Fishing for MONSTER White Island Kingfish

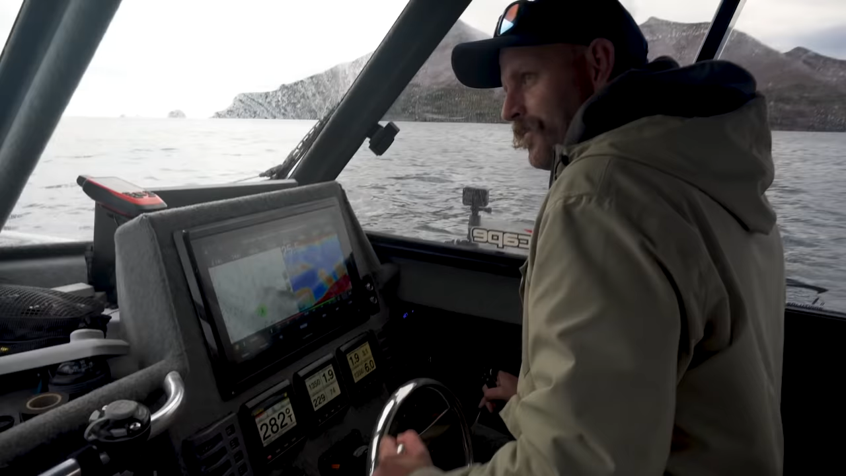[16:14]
Yeah that drop off there is certainly where it seems to be holding the best bait.
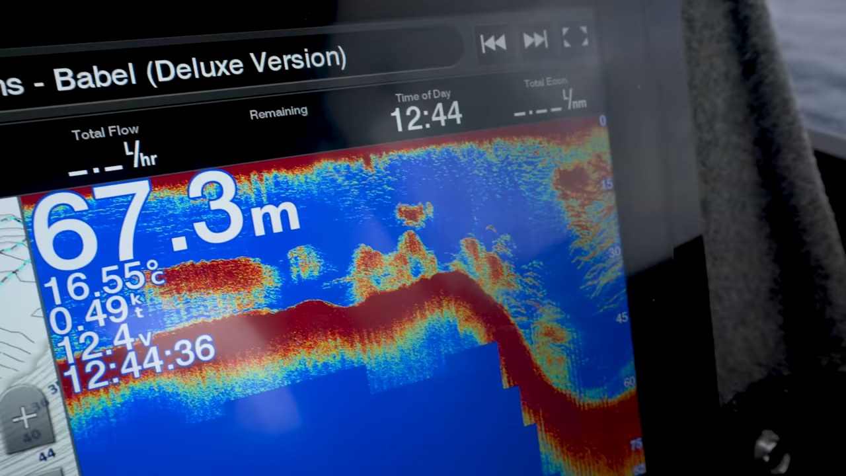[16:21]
On screen: depth 67.3 m, water 16.55°C, speed 0.49 kn
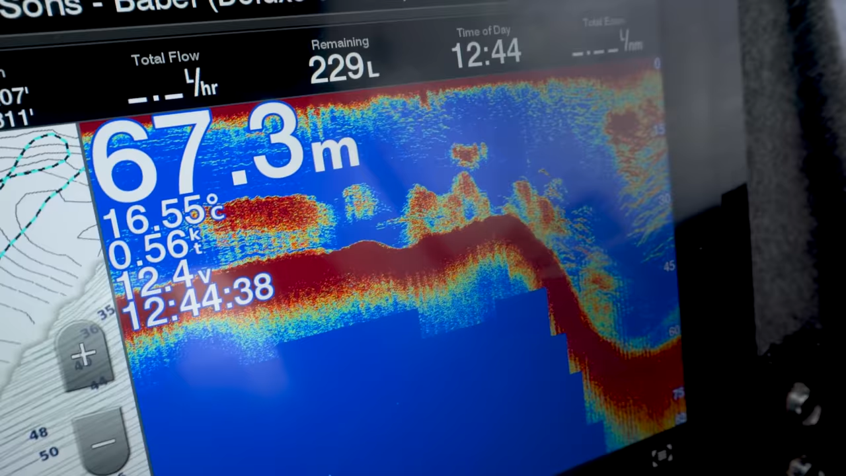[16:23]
On screen: depth 67.3 m, water 16.55°C
It's where the livery's got the most spooked eh.